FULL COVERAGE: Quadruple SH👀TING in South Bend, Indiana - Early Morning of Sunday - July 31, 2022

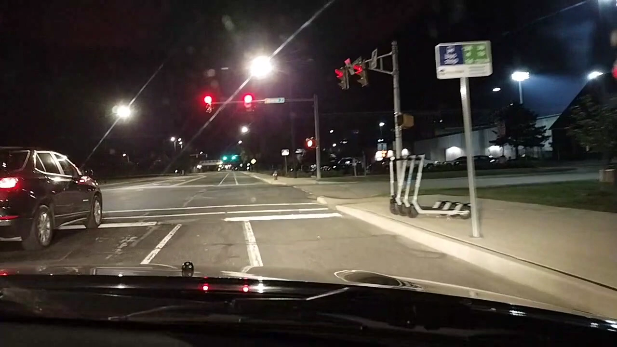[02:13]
Actually, 45, I'm getting told that we have a victim at St. Joseph Street. There we go. 1820 South St. Joseph showing 15 rounds. We're getting additional calls on it. 45, we need to direct that way. Wow. St. Joseph. 947. There's a shooting. 35. There's a shooting, you guys. We're on our way, but we got to be careful because there's going to be a lot of cops going to these calls because there's a lot of different scenes.
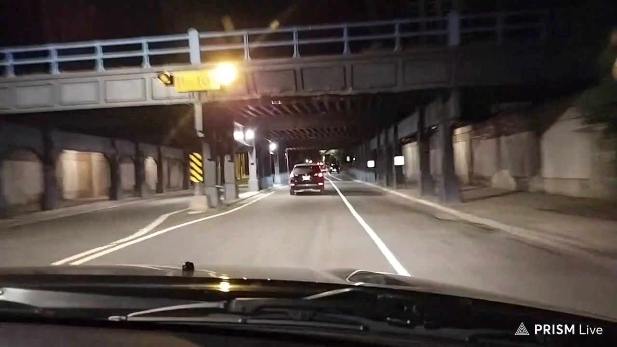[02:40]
Wow, that's a lot of shooting scenes, bro. St. Joseph Street. South St. Joseph. Yep.
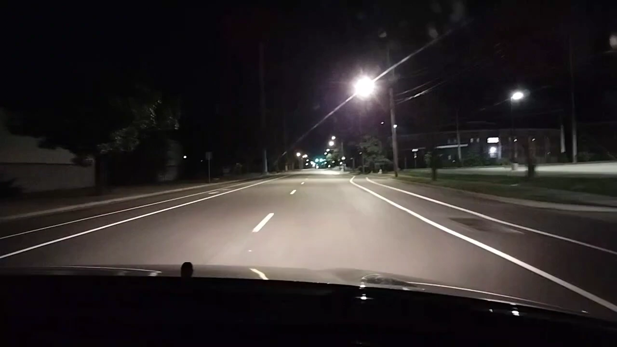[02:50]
That's over behind Ivy Tech. 15 to that, St. Joseph. Hey. News around, they're hearing 30 gunshots. Watch your... Medic 1661, Truck 1, South St.
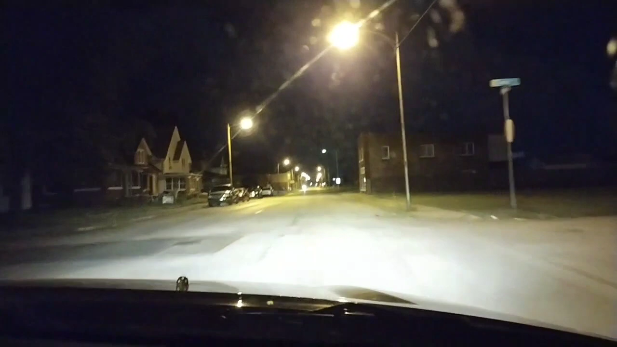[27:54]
Wow, this is a huge scene, y'all. This is a big investigation tonight. I would not be surprised if room people come in. All units responding to 207 Dixieway. The parties are separated in different rooms. She hung up. No answer on callback time. John Rogers, 34. At 138.
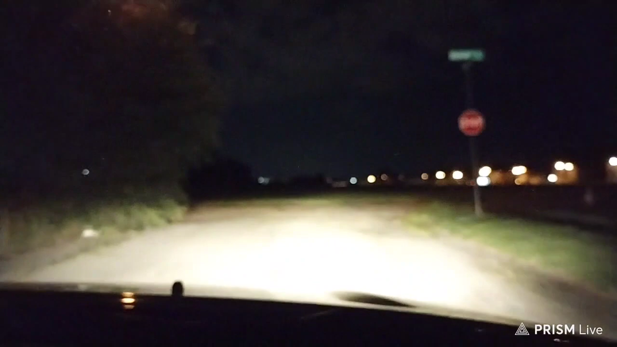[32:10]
Vehicle description. See, I seen the ambulance sitting here, fire truck sitting right here. He was going real slow.
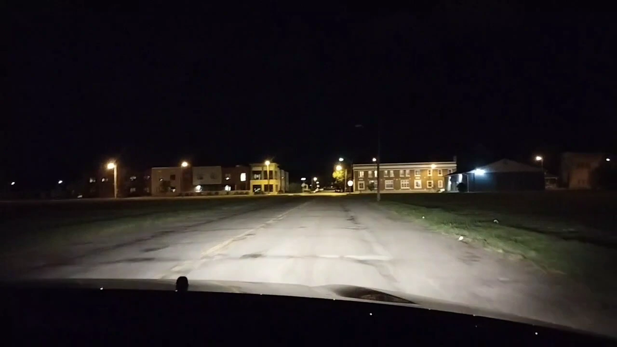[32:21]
Yeah, he's going back to the... I should be looking at my chat. They're telling me where to go. Here. Thanks, Patrick. I'm sorry. Where we see all them people standing out in the street.
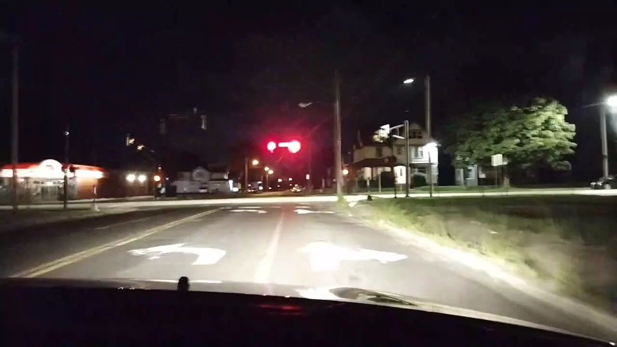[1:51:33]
See, that's one reason you gotta have respect for, you know, like a couple of the off, like especially Cox. He knows you're listening to the scanner, so he knows you're not stupid. You know, whereas other people will play it like you're stupid. Oh How far down? Go up, go up. Past Milton. They close, Yeah, they've closed a lot off, dude. You might have to go like to Ewing or something. Is this closed?